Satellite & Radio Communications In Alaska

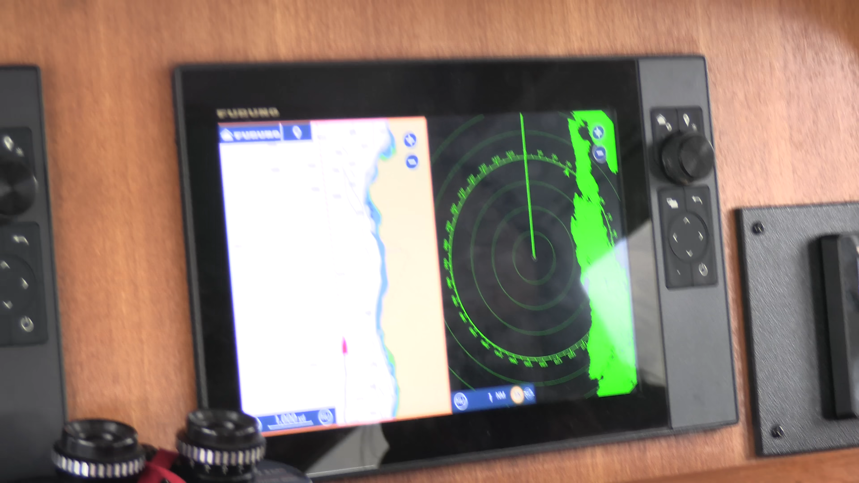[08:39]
We've had it on for icebergs. We're kind of out of the iceberg zone, but into the fog zone now.
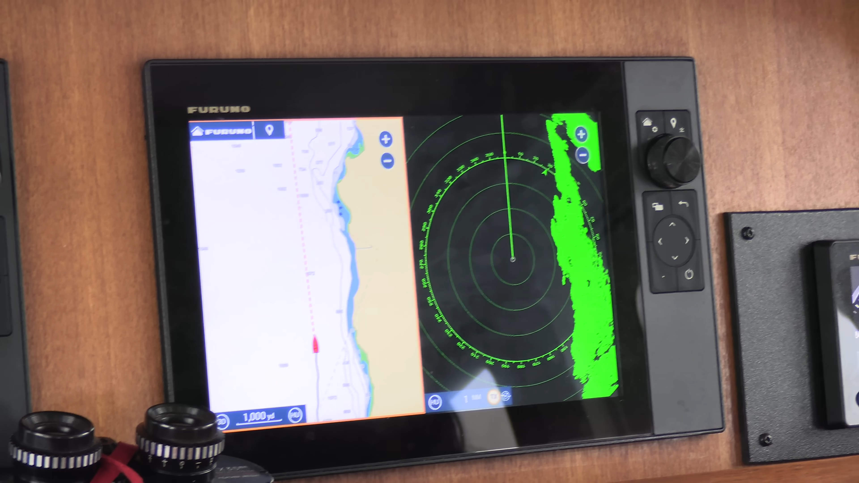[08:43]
And we've also been watching for feed on the depth finder, but there is nothing on there.
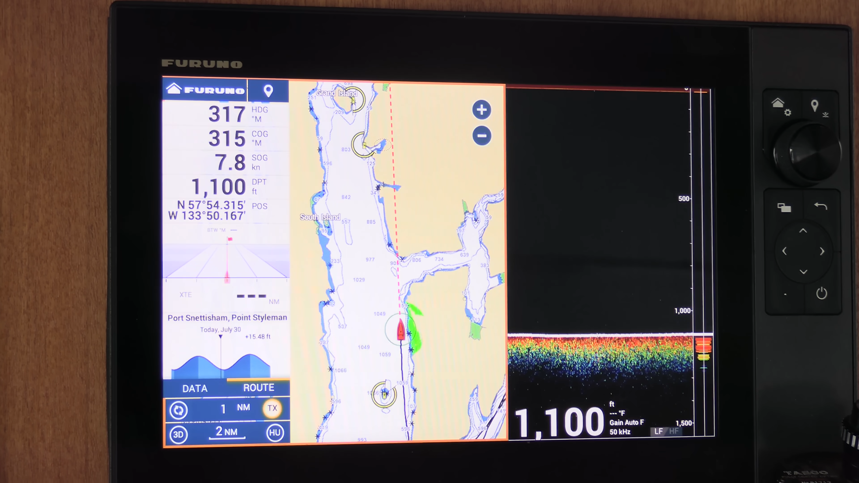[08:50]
On screen: depth 1100 ft
It is just dead flat. No fish, no feed, nothing happening. And this waterfall up here shows up as a red streak on the radar.